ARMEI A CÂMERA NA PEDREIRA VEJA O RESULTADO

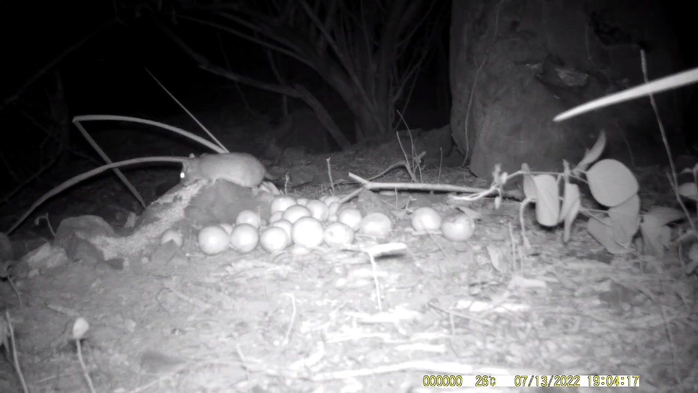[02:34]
Algumas mariposas também, à procura aí do alimento.
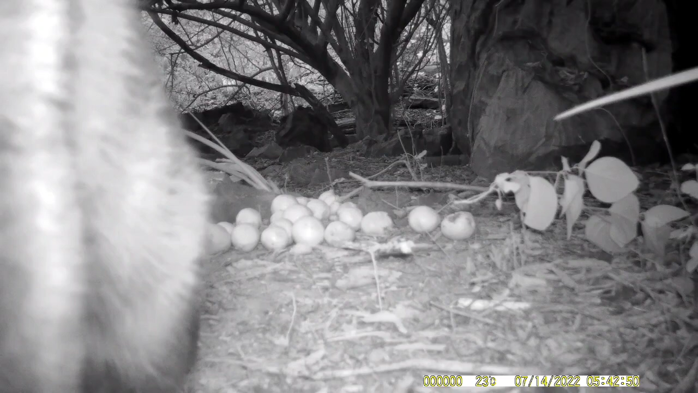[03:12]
Mas infelizmente, não deu para ver direito na câmera. Com o dia já claro, os soninhos começam a chegar.